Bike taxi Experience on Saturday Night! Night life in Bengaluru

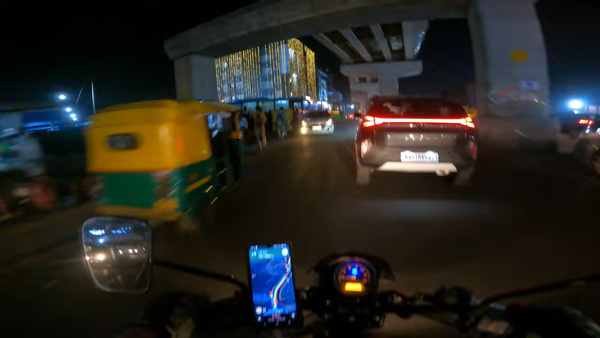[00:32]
బ్యూటిఫుల్ బెంగళూరుని ఇంకా నా బైక్ ట్యాక్సీ ఎక్స్పీరియన్స్ అన్ని మీతో షేర్ చేసుకుంటాను. ట్రిప్పు 285 దగ్గర స్టార్ట్ చేశాను. పెట్రోల్ ఎంత అవుతుందో కనుక్కోవడానికి
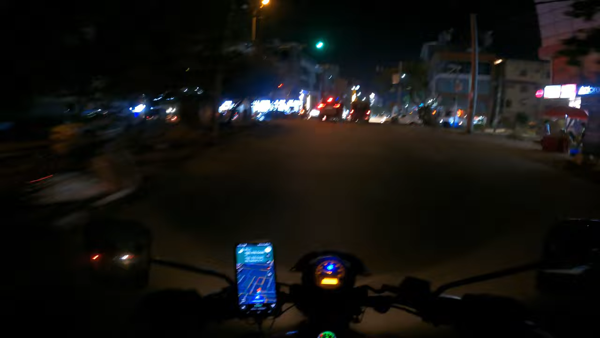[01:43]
YADIKI చూడండి, యాడికి YADIKI అంట. సో బేగూర్కి వెళ్ళాలి
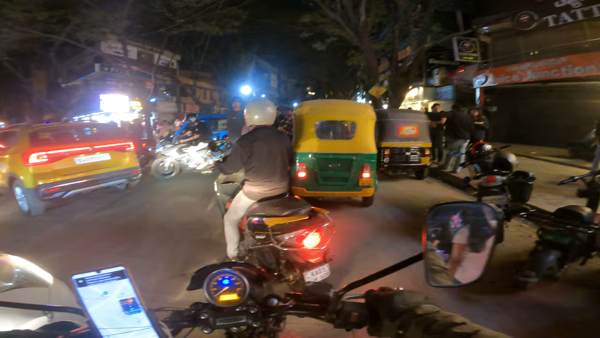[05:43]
ఆల్మోస్ట్ 1 అవుతుంది. 1:00 ఎంత క్రౌడ్ చూడండి అసలు.
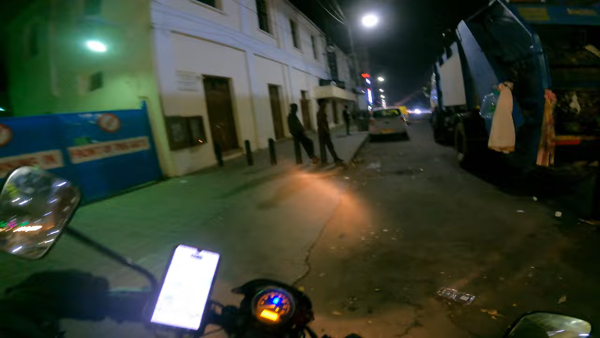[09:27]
12 kilometers తిరిగాను ఖాళీగా, ఒక్క ఆర్డర్ కూడా రాలేదు. పనిలో పని ఎంజీ రోడ్లో ఆఫ్రికన్ అమ్మాయిలను కూడా కవర్ చేసేద్దాం. ఇంకా చూడండి ఎంత మంది ఉన్నారు. మై గాడ్,
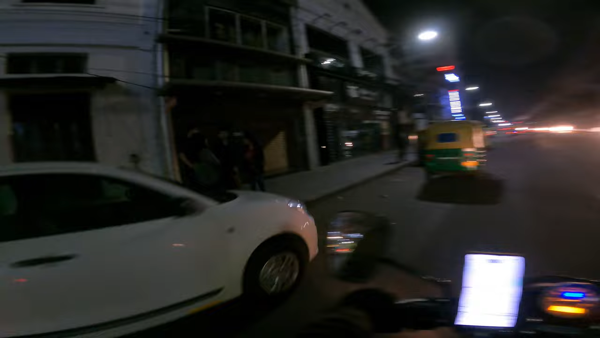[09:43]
పోలీసులు వెళ్ళిపోయారు. టైం 3:00 వెళ్తుంది, అందుకనే అంతమంది గుబుగుడారు. ఆర్డర్స్ లేవు. 1 hour నుంచి ఆర్డర్ లేవు. 1 hour 45 minutes నుంచి ఆర్డర్ లేవు. ఒక్కో చోట ఉండకుండా అలా రౌండ్ వేస్తూనే ఉన్నాను.